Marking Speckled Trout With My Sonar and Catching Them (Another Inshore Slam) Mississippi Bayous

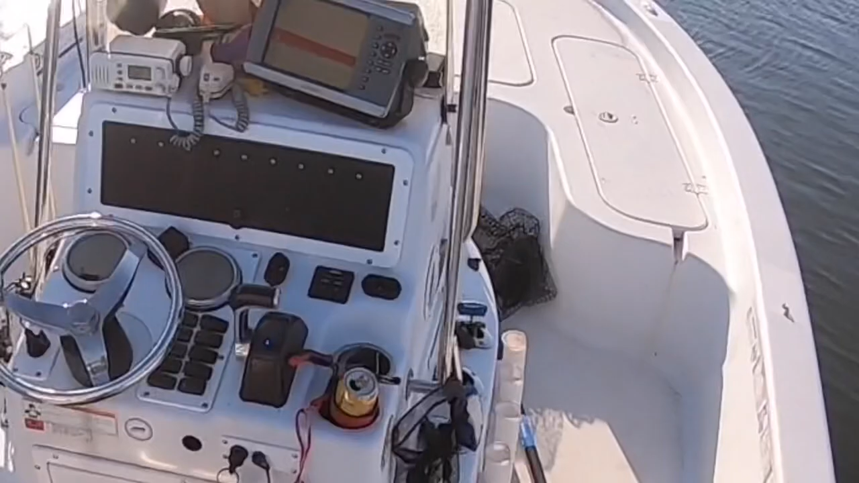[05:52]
so you see my depth finder there got it on its own our screen right now there's nothing on it right now i'm not i'm not over the hole right now when i get over the hole you'll see the fish that i marked they were suspended too they weren't on the bottom they were in deeper
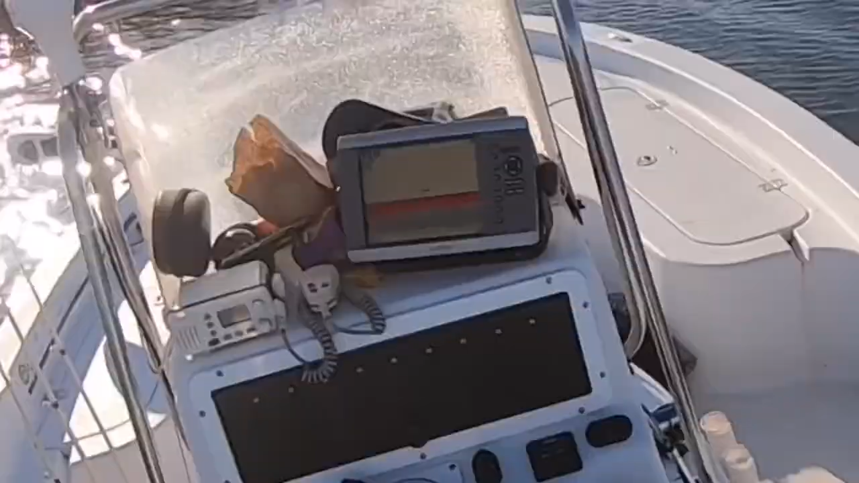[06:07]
water no there's a fish they were in deeper water but they were suspended
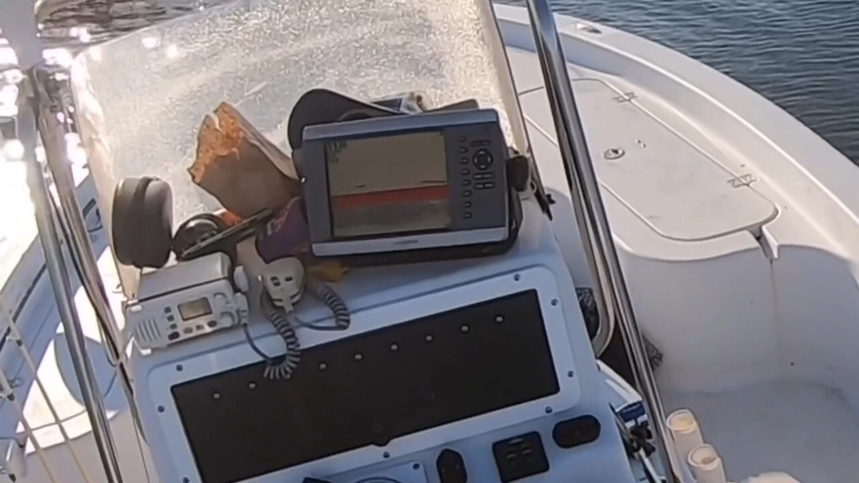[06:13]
that might be a snag or something right there we'll get over so there's one six he's at six feet there's one at nine feet
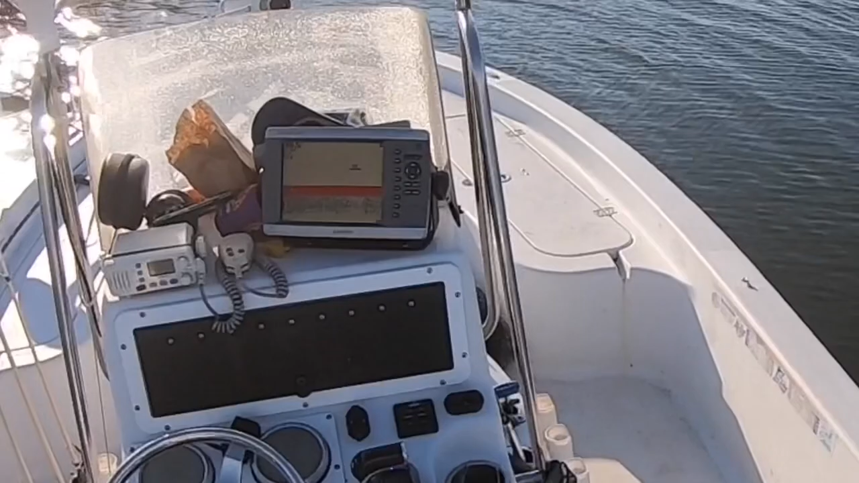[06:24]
i'm drifting real slow that's why it leads long lines that sonar going over the top of it
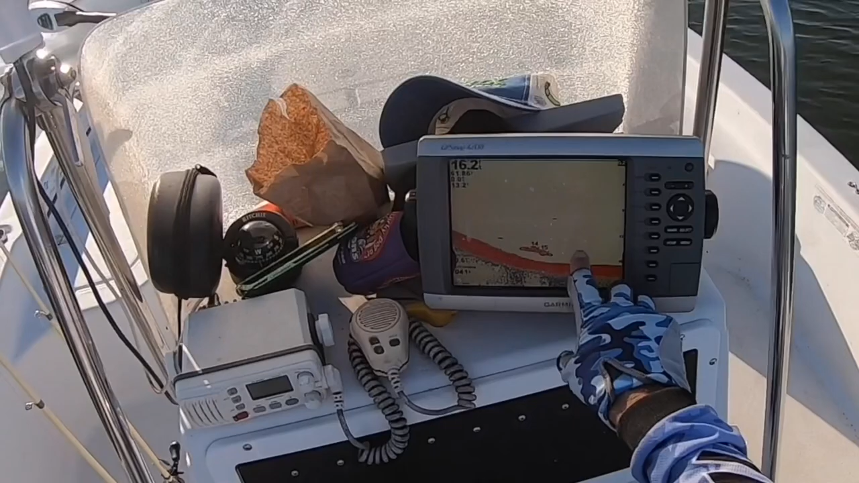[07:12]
see that's a fish these are fish that's a fish that's probably a fish fish they're down there sixteen foot deep there's one he's he's at about ten foot deep
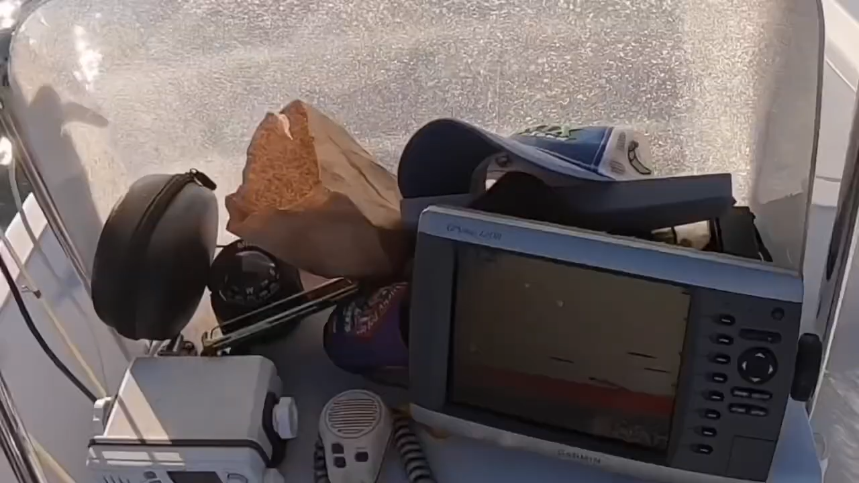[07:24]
there's some more watch how these watch how these marks
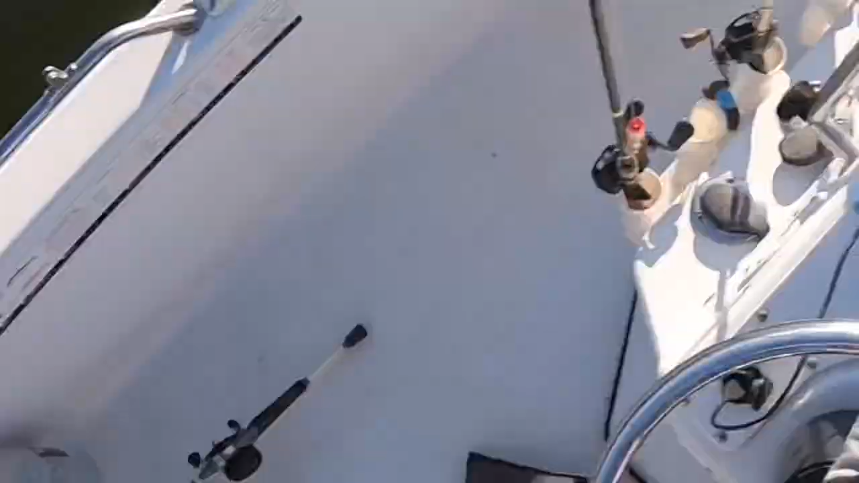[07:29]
get short when i'm because i'm moving now see how they've gotten
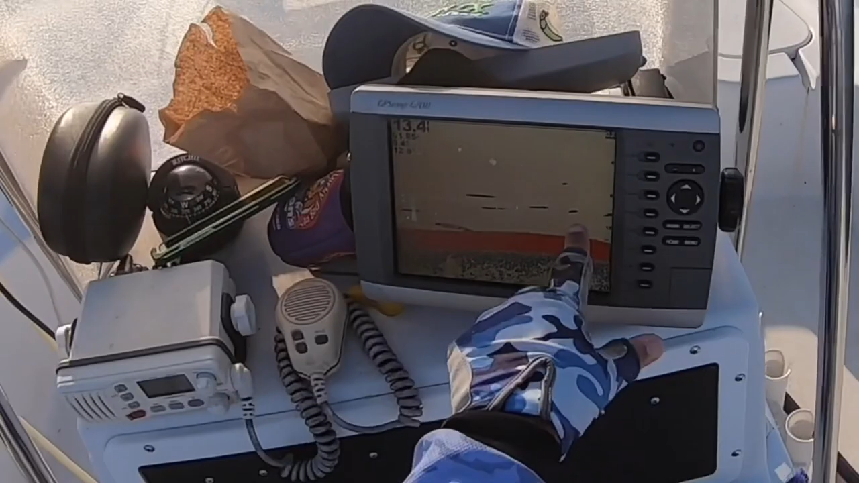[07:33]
short boop boop boop because i'm going over them quicker so it shortens that mark up
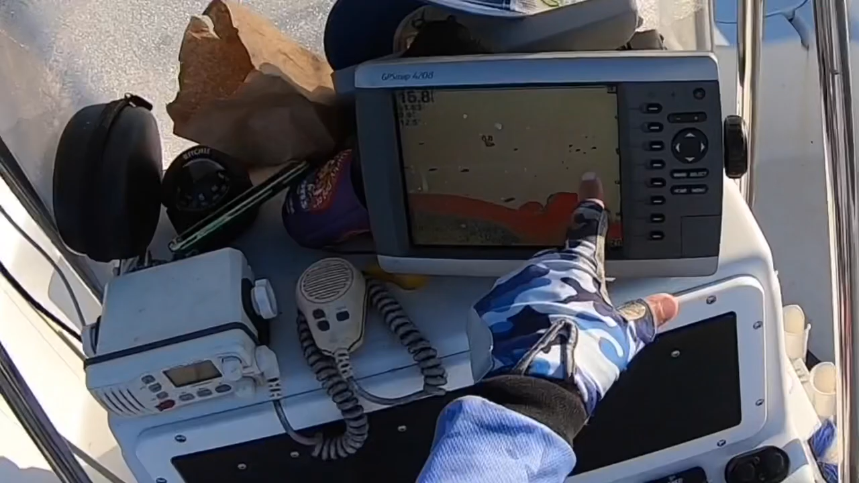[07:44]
there's a bunch of them right there just went over a bunch of them they're over deep water